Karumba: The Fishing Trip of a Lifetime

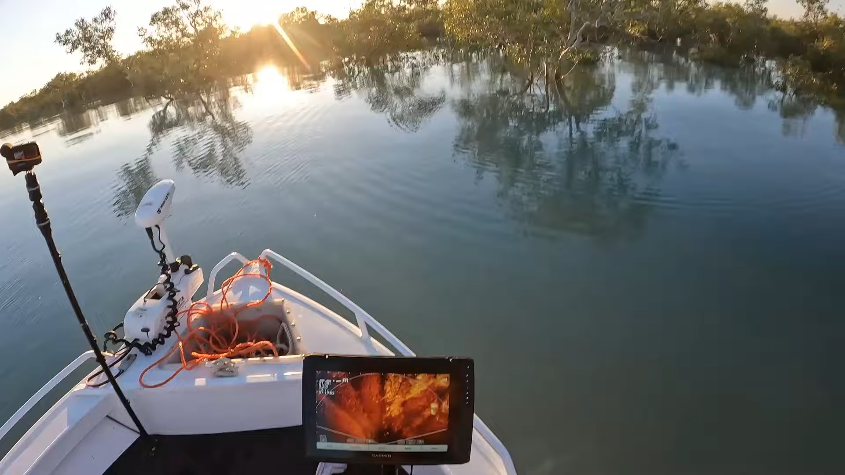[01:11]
Just sitting underneath that snag there. A couple others, but only very small.